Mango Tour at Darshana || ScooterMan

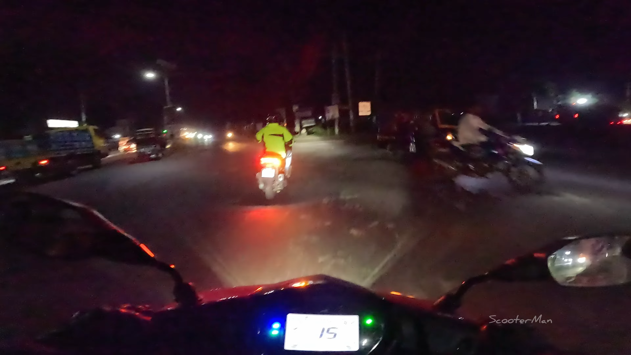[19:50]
ঝড়ের প্রকোপ বাড়তেছে কিন্তু অনেক। এর দেশে যেরকম ভাঙাচোরা গর্ত থাকে কেমনটা লাগে বলেন?
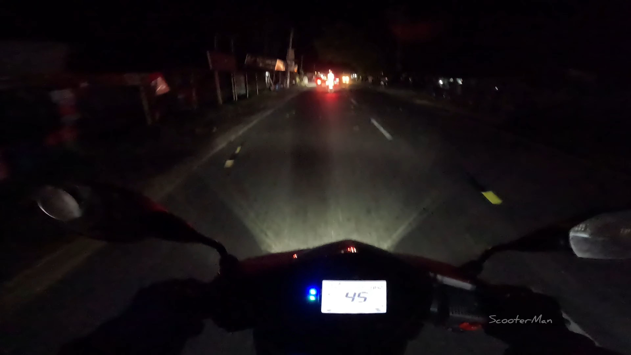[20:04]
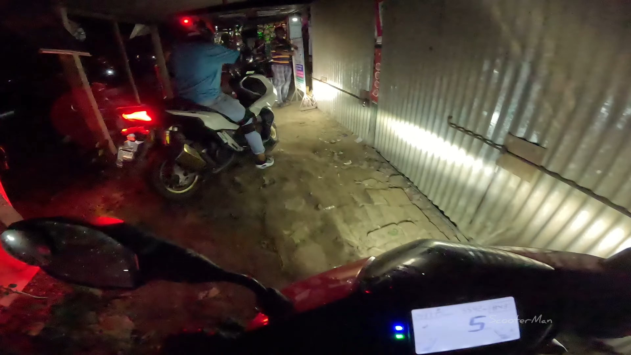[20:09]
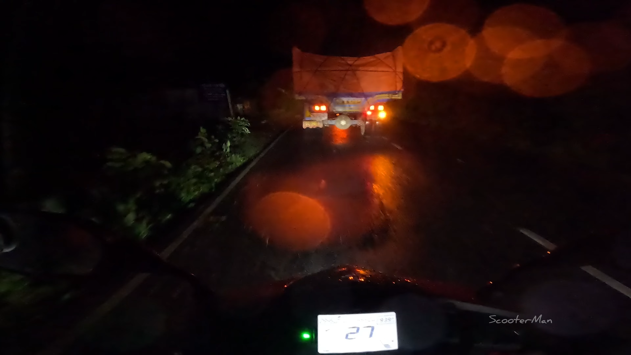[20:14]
আমরা প্রায় দেড় ঘন্টার মতন ঝড় আর বৃষ্টিতে আটকাচ্ছিলাম ভাঙা থেকে মাত্র 9 কিলোমিটার পেছনে। এখন বৃষ্টি কিছুটা কমছে, দেখেন ঝড়ে কি অবস্থা দেখছেন, লন্ডভন্ড হয়ে আছে, গাছপালা ডাল ভেঙে একাকার অবস্থা।
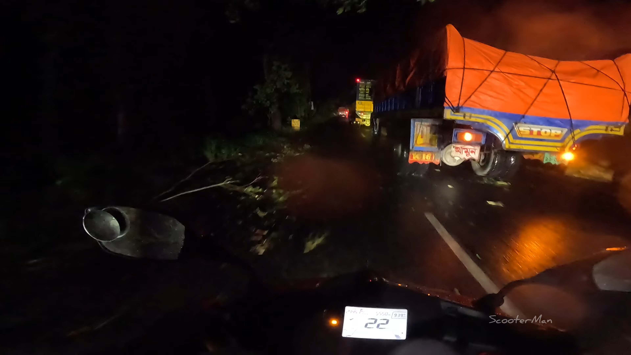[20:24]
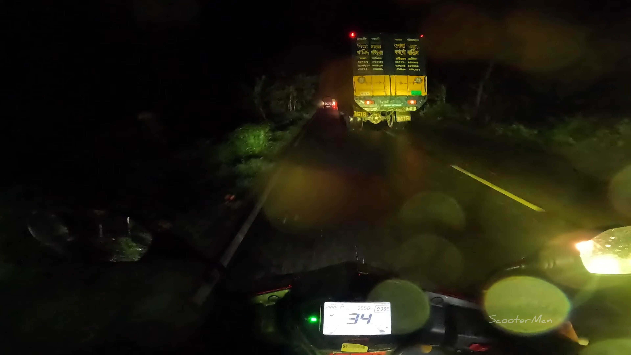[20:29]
বৃষ্টি কিছুটা কমছে দেখে এখন আবার আমরা রওনা দিচ্ছি, কিন্তু আমি চশমাটা চোখে রাখতে পারতেছি না, বাইজার তো রাখার প্রশ্নই উঠে না, হেলমেটের চশমাটাও চোখে রাখা যায় না এরকম সিচুয়েশনে।
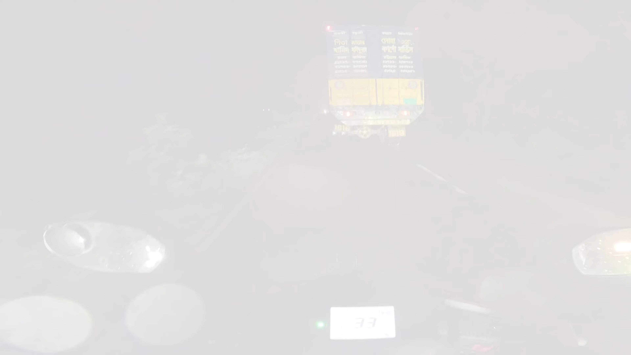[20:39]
এখন প্রবলেম হচ্ছে সামনে যে কোনো বড় গাড়ির চাকা থেকে কাদাগুলো ছিটতেছে যে রাস্তার থেকে,
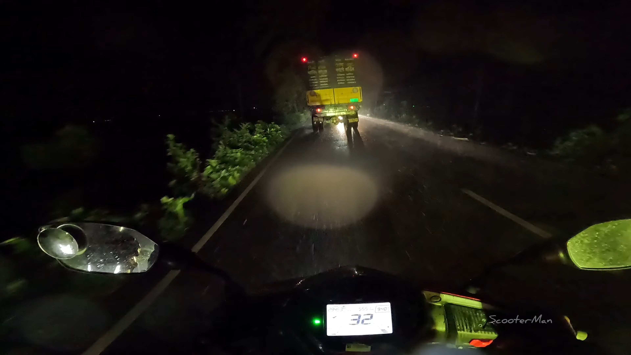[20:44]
আর বৃষ্টির পানি তো আছেই সাথে, এগুলো সব চোখে এসে লাগতেছে। এরকম সিচুয়েশনে রাইড করাটা খুব বিপজ্জনক।
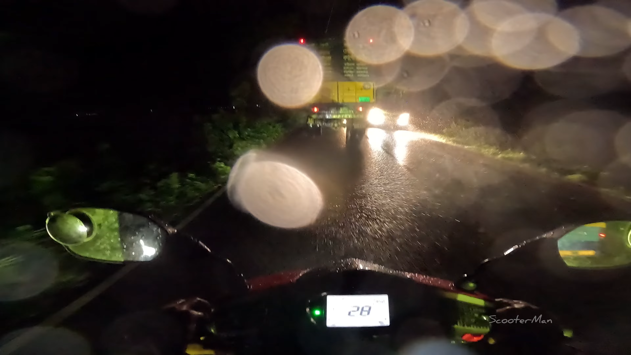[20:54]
আজকে রাইডটা সব সুন্দর ছিল, শেষবেলা এসে একদম উল্টোপাল্টা হয়ে গেল সব কিছু। আমরা ভাঙা পৌঁছে গেছি এখন, কিন্তু ভাঙাতে কোনো লাইট জ্বলতেছে না কেন? এগুলো কি ঝড়ে বিদ্যুৎ বিচ্ছিন্ন হয়ে গেল নাকি?
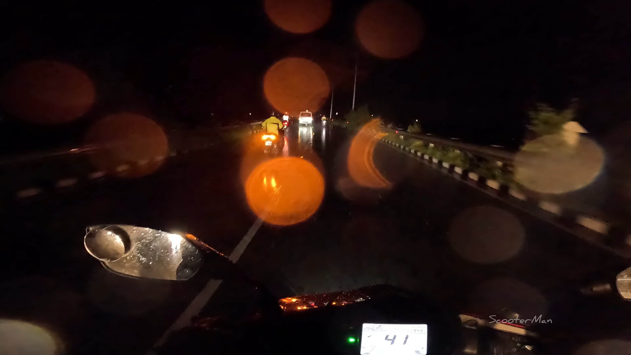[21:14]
নর্মালি তো এই জায়গাগুলোতে লাইট সব জ্বলতে থাকে।
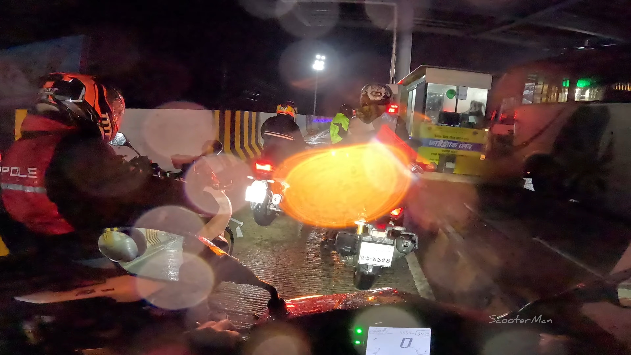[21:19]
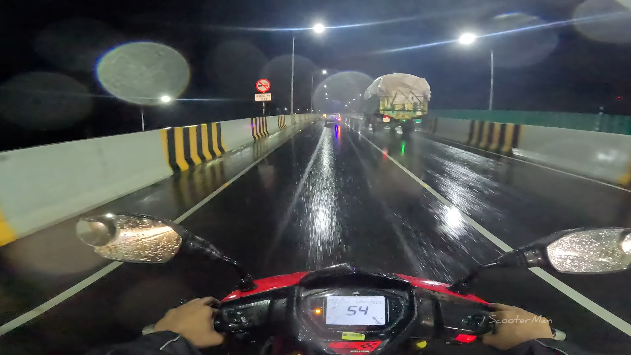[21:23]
পাওয়ার টোল প্লাজার খুব কাছাকাছি এখন আমরা, এদিকে বৃষ্টি কিন্তু বাড়তেছে, বৃষ্টির ফোটার প্রেশার হাতে গুলির মতো লাগতেছে। হেলমেটের ভাইজারটাকে অর্ধেক নামা, কোনো রকম চোখটাকে সেভ করতেছি আর কি।
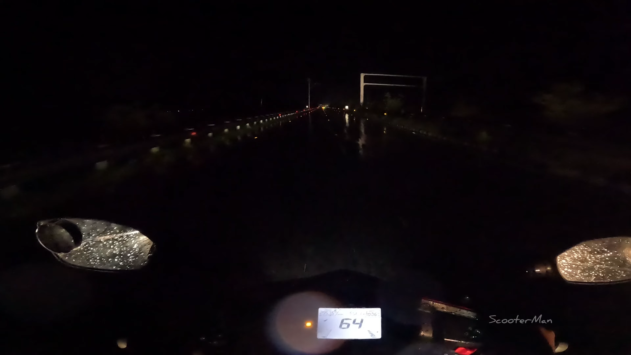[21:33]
আনফর্চুনেটলি একটা অ্যাক্সিডেন্ট ঘটে গেছে আমাদের মোস্তফা কামাল ভাইয়ের, এই যে বাইকটা দেখেন অবস্থা, দেখেন লাইট আছে
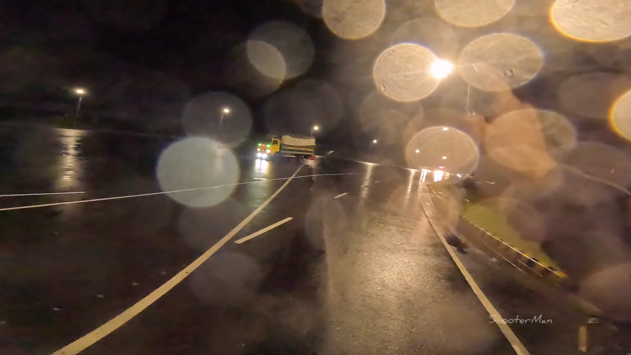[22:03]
ওই জায়গাটা এসেই কনফিউজড হয় সবাই। হ্যাঁ, তো মোস্তফা ভাই জাস্ট ওই জায়গাটা দাঁড়ায় চিন্তা করতেছিল যে কোন দিকে যাবে, বামে বাটানে।
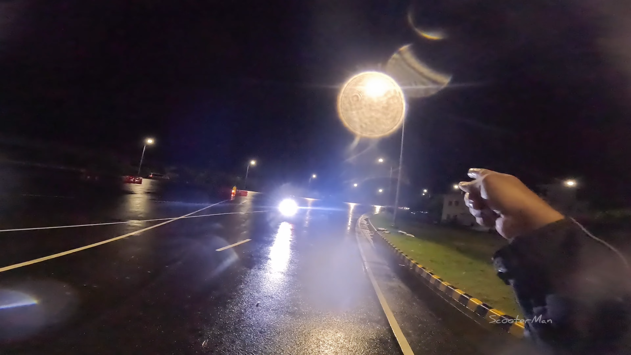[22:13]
তো হাজব্যান্ড ওয়াইফ সহ একটা বাইক এসে একদম সজোরে তার বাইকটাই মেরে দেয়।
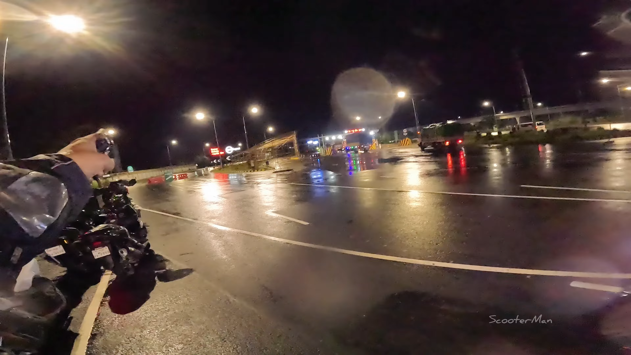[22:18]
এই যে জি জি জি জি, এদিকে দেখছেন সবাই কনফিউজড হয়, কারে দোষ দিবেন, বৃষ্টির মধ্যে রাস্তাটা পুরো স্লিপি হয়ে আছে,
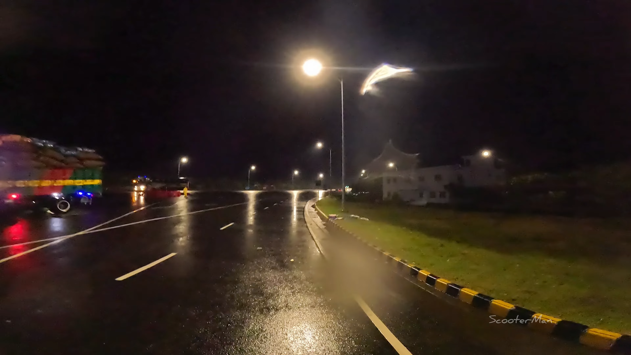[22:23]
বাইকের লেনটা এখানে যেখানে দেওয়া আছে না, মানুষ এসে কনফিউজড হয়ে এই বাম সাইড দিয়ে চলে যায়,
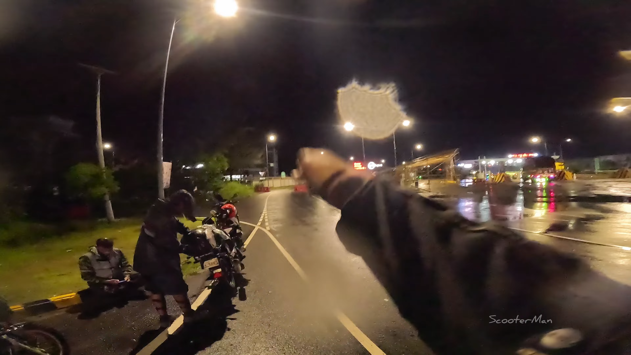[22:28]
কিন্তু যাইতে হবে এই সরু রাস্তা দিয়ে।